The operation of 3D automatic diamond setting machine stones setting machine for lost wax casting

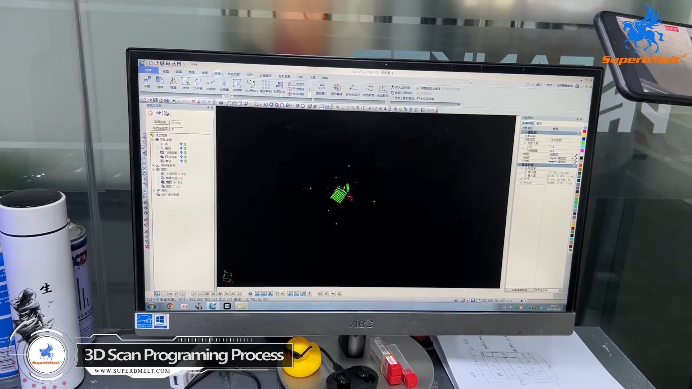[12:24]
then we can go to the 4d scanner file to